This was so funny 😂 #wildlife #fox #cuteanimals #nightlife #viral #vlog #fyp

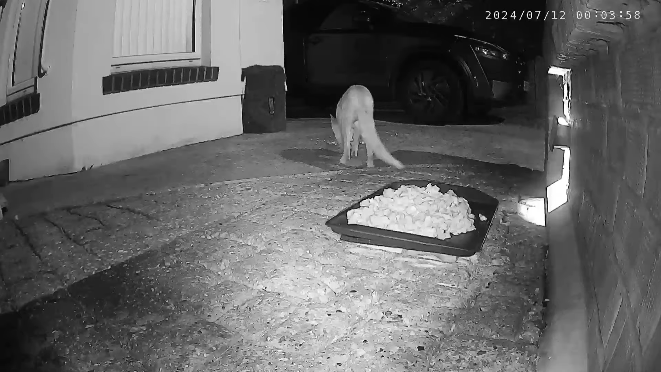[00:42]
JJ is first to arrive on the overnight camera this little
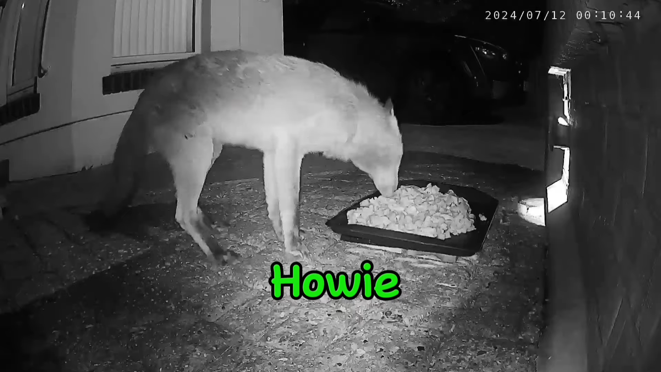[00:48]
guy is so brave and courageous I think Howie then turns up
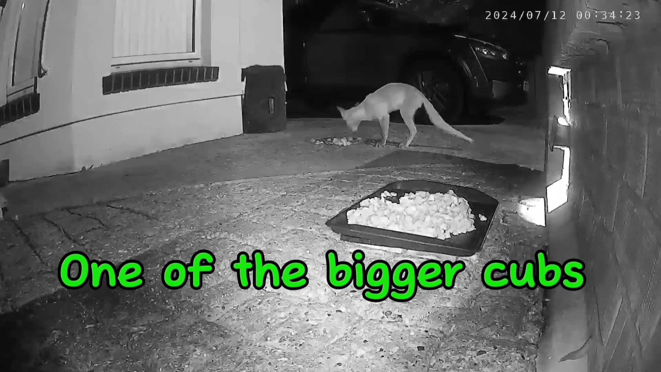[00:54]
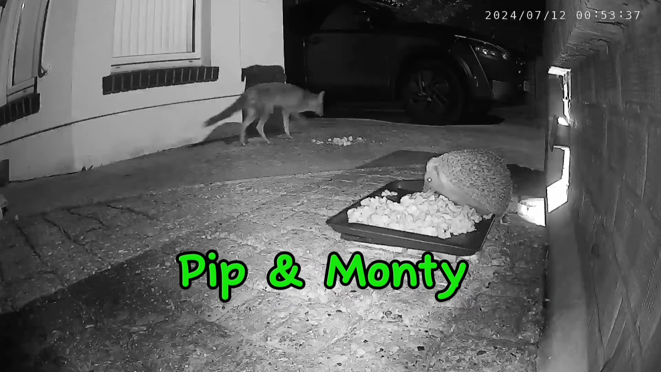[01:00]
and one of the two bigger cubs arrives also
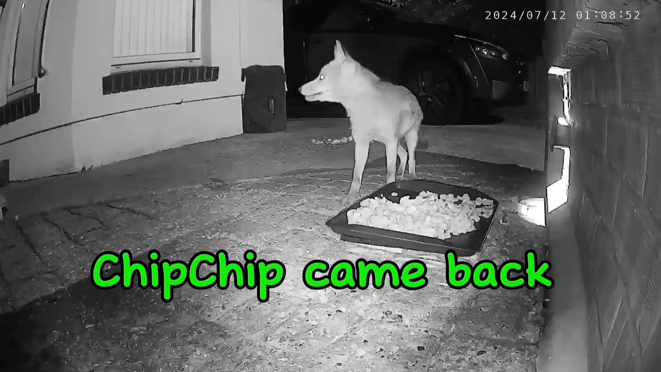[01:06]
here we have Pip with Monty and Chip Chip comes over
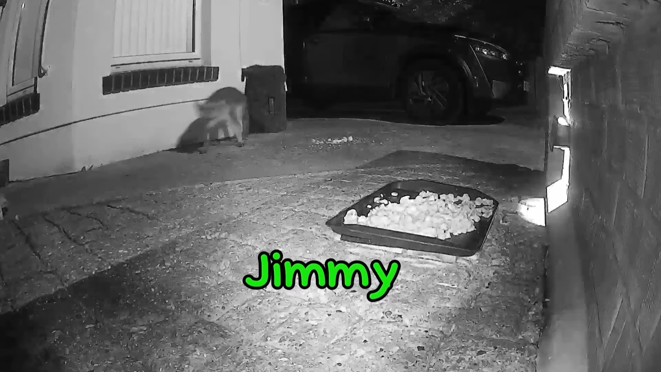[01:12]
Chip Chip had left and come back again so she's really eating well tonight and here we have Daphne and Jimmy and Daphne comes back to join Jimmy this is one of the big cubs again which ones which I don't know at this stage
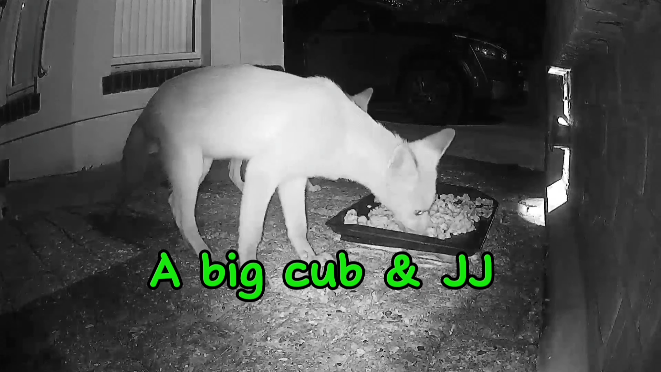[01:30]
but he's looking over at the door as if to say I'm sure somebody comes out of that door and here we have one of the bigger cubs and JJ is in the background JJ is then back on his own and again is around for quite a while
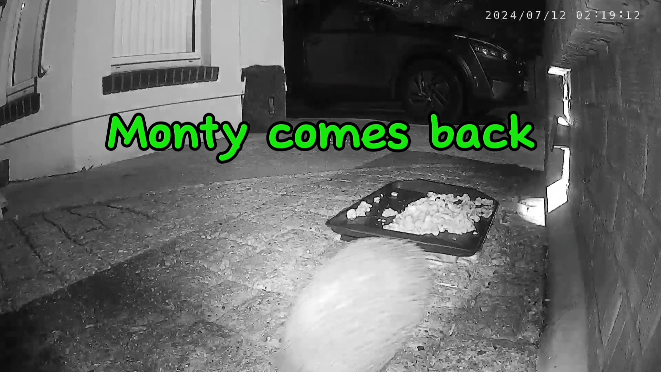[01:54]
Daphne then comes back again on her own and grabs a piece of chicken and off she goes
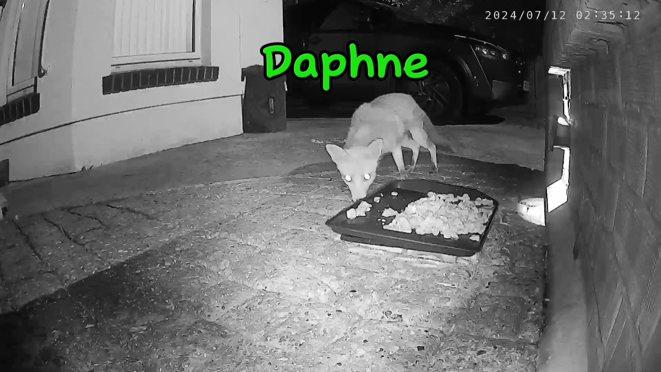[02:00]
Monty then comes back Monty then comes back I just love this little face it's just so cute and then Daphne comes back again bless her heart
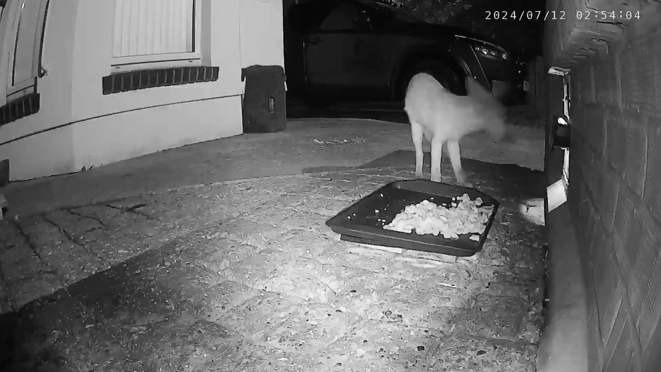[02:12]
one of the bigger two cubs has come back as well I have sped this up as you can tell and then we have Pip here you can see a cub going along the wall as you can see the shadow and now he's looking down at Pip I think that's quite cute really it was JJ who was looking over the wall like I say this little guy is so brave